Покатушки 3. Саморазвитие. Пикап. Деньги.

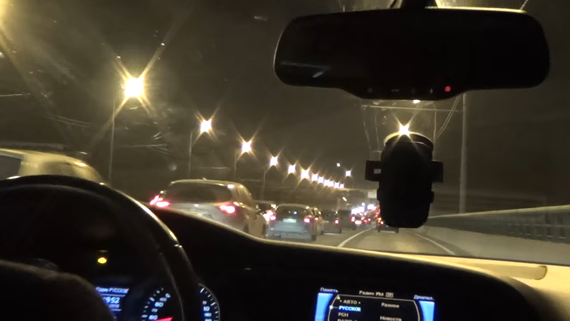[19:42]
Кстати, метро прямо вот здесь, в мосту, ты знаешь, Мира. Нет, я не знаю еще. Мы едем по мосту, а метро вот здесь, то есть станция прямо посреди, над рекой, в мосту. А еще мы сейчас едем по выделенке для автобусов, но, мне кажется, уже можно или еще нельзя? Не, еще пятница. Мы саму с матравой, да? Ну, да, еще доедем там. Кстати, расскажи для меня, как... А ты же не был там еще, Юр, да? Нет, я вот поэтому, про выделенку для автобусов, то есть, что это такое? Не надо ездить в дорогу. То есть, в Москве нельзя ездить.
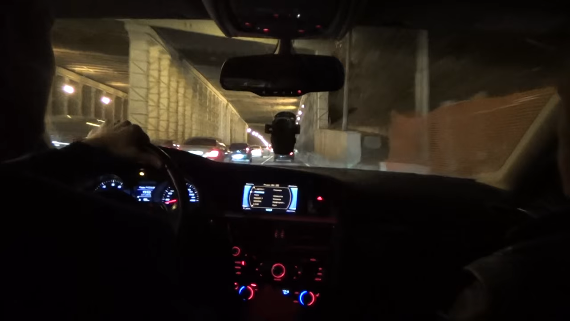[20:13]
А сколько штраф, Никит? Полторашка или 2500. Короче, по идее, здесь можно ездить только в выходные. То есть, если, как бы, в будние дни здесь полоса для автобусов и общественного транспорта. Дорого, быстро. Ну, и не везде же камеры есть, не знаю. С другой стороны, похер. Короче, я же говорил, что Стасик купил Ягуар себе. Ну, не будем говорить, какой, короче, брат, но брат Санька.